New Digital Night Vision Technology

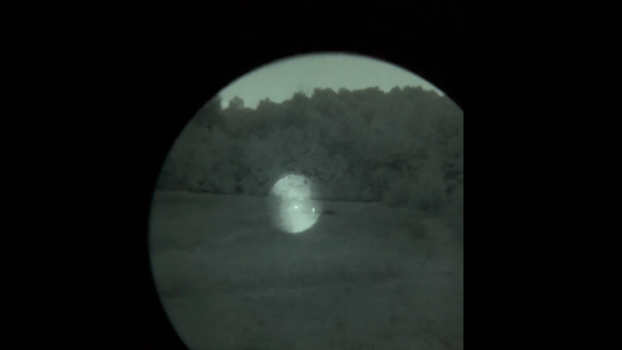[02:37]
you essentially needed to supplement it with ir light to run it at night these gen twos you do not